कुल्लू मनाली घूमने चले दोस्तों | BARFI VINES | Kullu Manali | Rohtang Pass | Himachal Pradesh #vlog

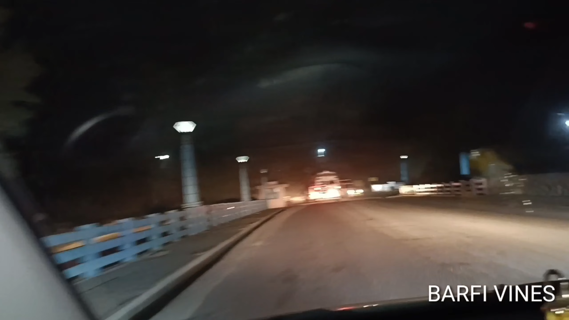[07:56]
दोस्तों यहाँ पे जो था पुराना वाला मेन रोड जो था,
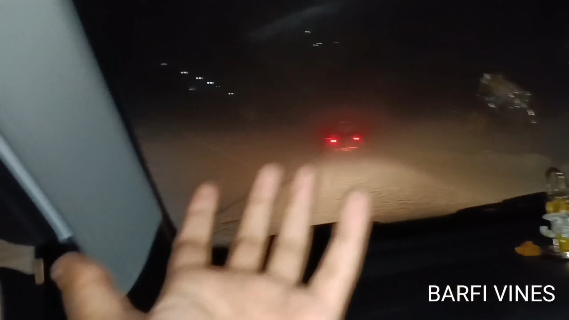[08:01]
वो इस बार लैंडस्लाइड में जो है बह गया है, तो वो रोड बंद है।
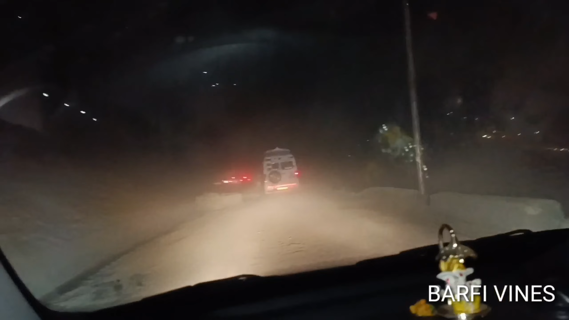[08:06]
यहाँ से इन्होंने शॉर्टकट निकाला हुआ है, वो निकलेगा ऊपर जो सेल्फी पॉइंट होता है ना, जहाँ से पंडो डैम के लिए हम फोटोज़ वगैरह खींचते हैं ऊपर से, वहीं पे निकलेगा ये।